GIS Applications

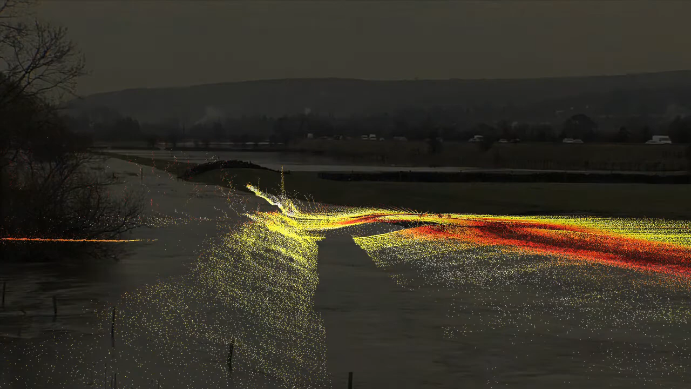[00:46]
area prior to and also during flooding this type of survey provides details
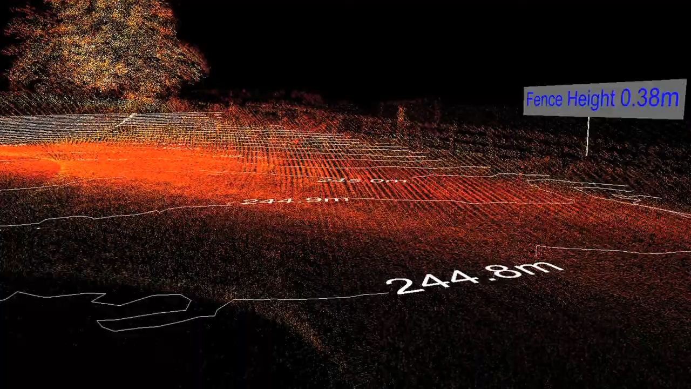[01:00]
accurate land boundary information can also